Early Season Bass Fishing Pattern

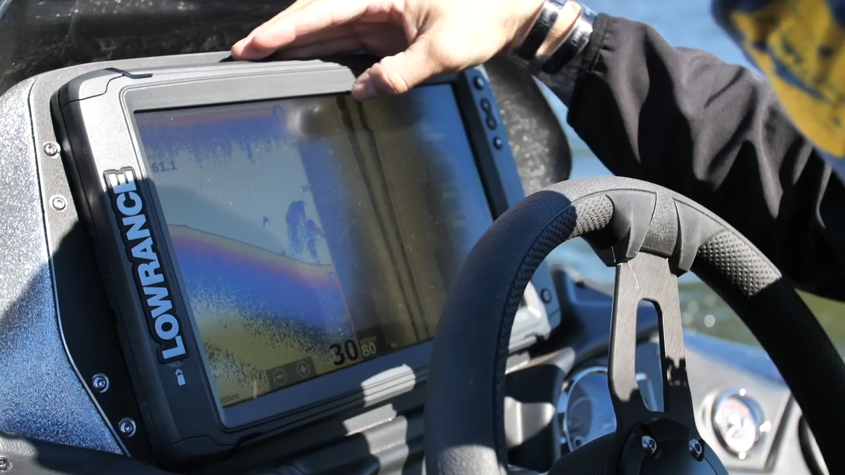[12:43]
You see, there's a big fish right there. You see that?